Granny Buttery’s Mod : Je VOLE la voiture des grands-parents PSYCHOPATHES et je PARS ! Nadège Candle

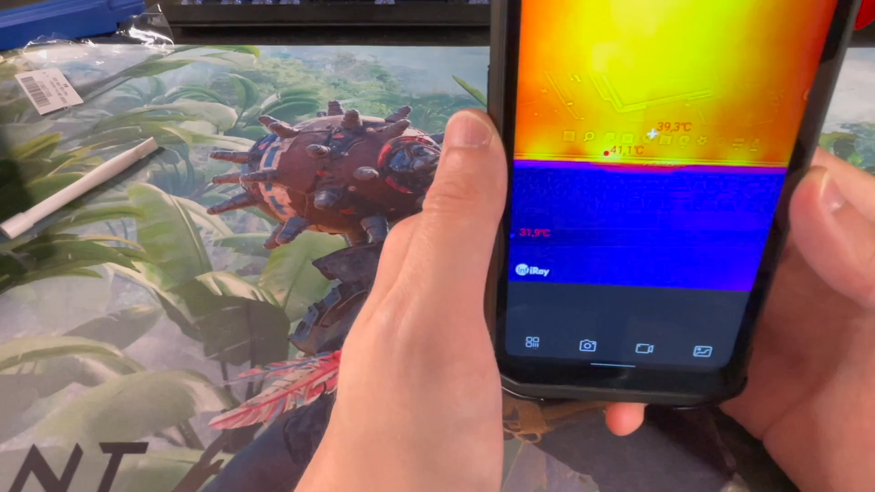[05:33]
J'avais jamais vu ça et ça marche super bien. C'est combien une pile? Bon bah là, elle est froide. Le dessus de ma main est pas très chaud, mais le dessous de ma main, waouh.